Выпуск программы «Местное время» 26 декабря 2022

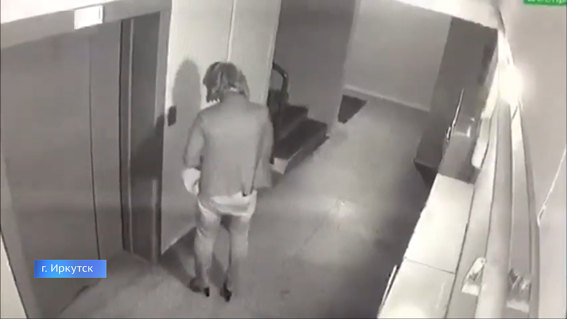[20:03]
Это мужчина. Мне тоже кажется, что это мужик. Почему вы решили, что это мужик?